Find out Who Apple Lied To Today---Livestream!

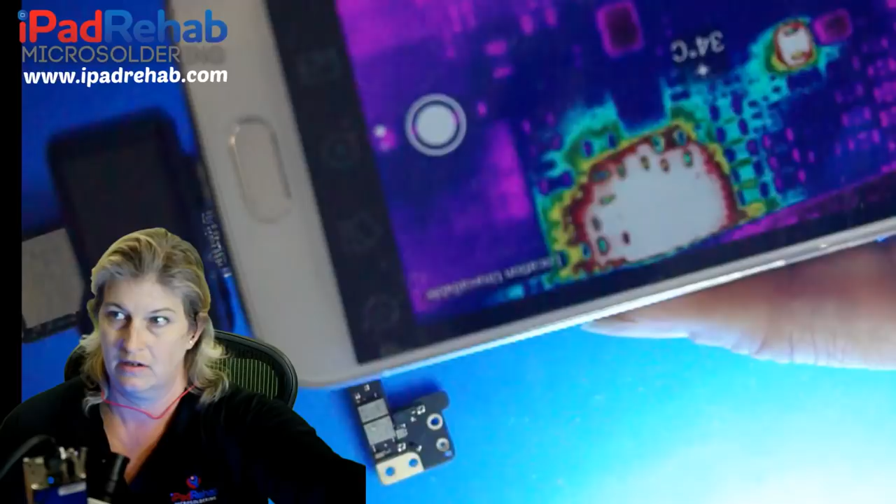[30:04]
all right so you guys see that we are getting a hot spot at a chip do ignore unlike everyone that takes that
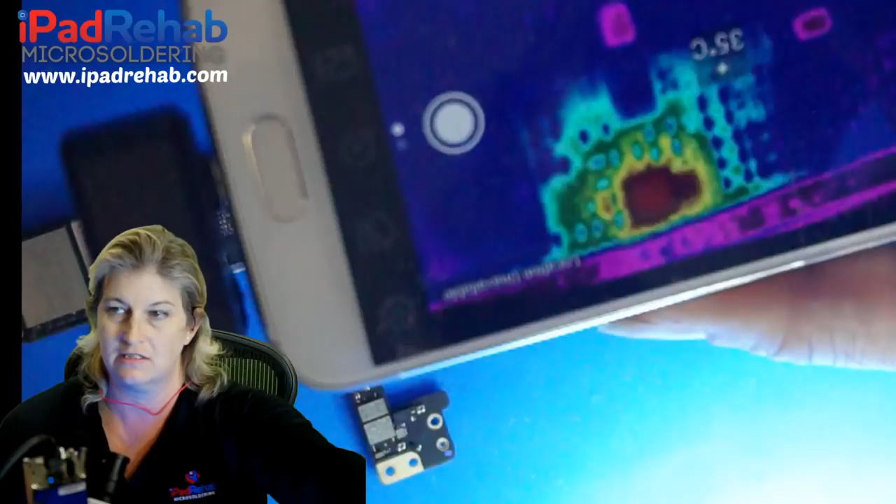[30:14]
chip off we're going to take a look at why that chip's not the problem and we're going to ignore that and we're going to look kind of like elsewhere and
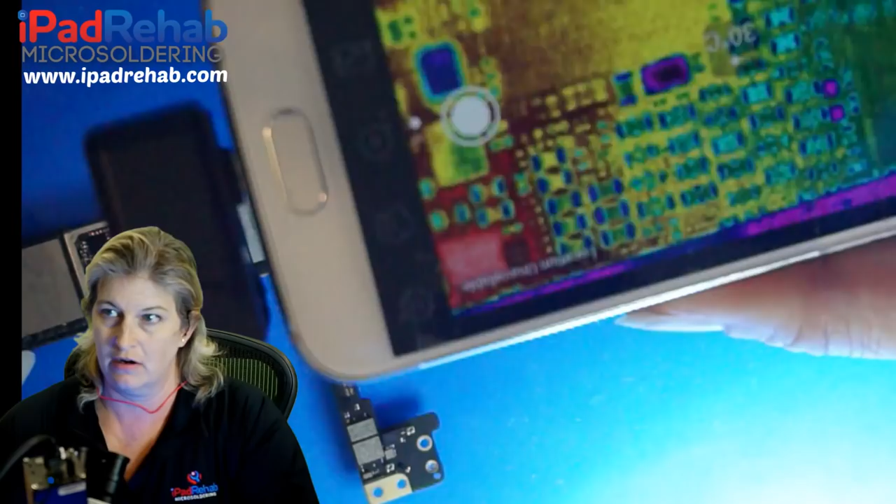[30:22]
i hate to say it but it looks like nick is the winner nick is has called it as it's the one you tested so can you see that we have a cap
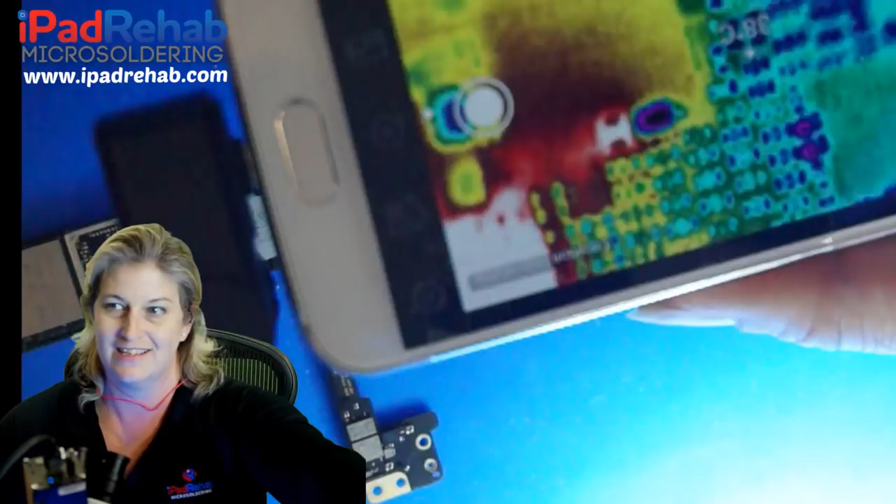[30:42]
dc power supply boop boop boop and you can see it pulsing and it's it's really really clear that we have a hot spot that is a single cap that is right next
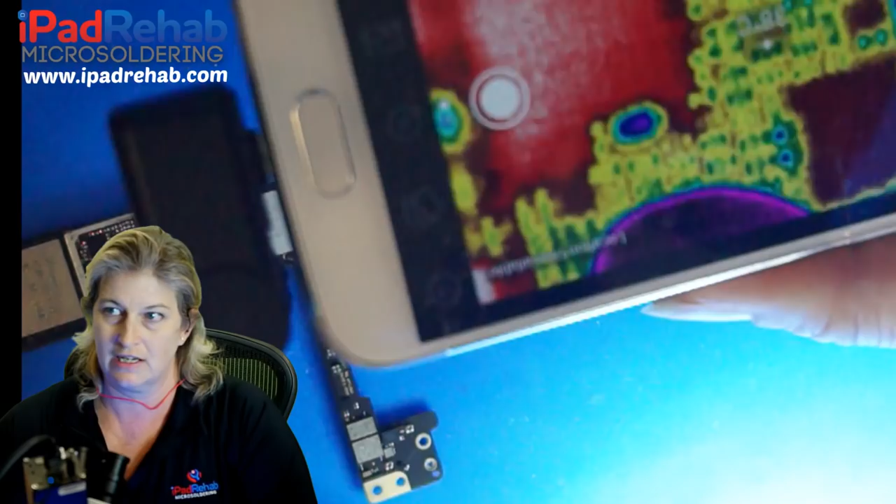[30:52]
to the spot that i measured before and let's now go take a look so we are going to flip back to the microscope